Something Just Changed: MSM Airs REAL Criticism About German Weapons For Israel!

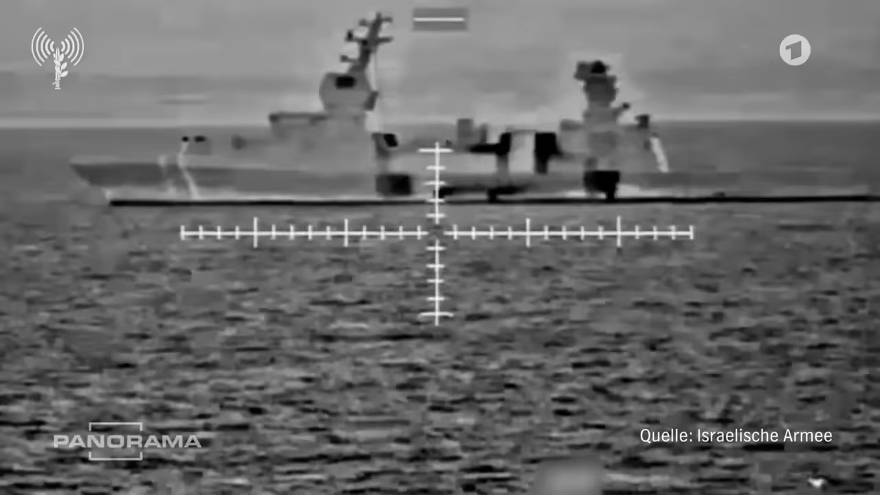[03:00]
Here, the Israeli army proudly documents how the corvette from Germany bombards Gaza.
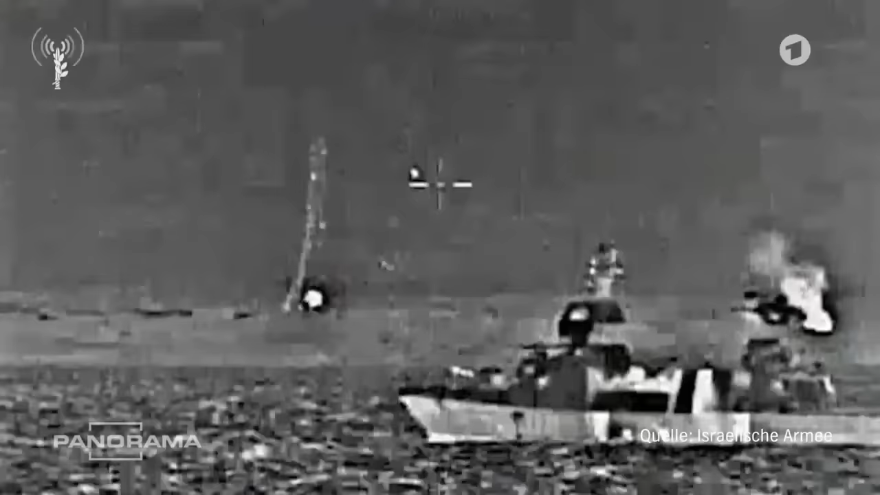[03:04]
The federal government has always supplied weapons and military equipment to Israel.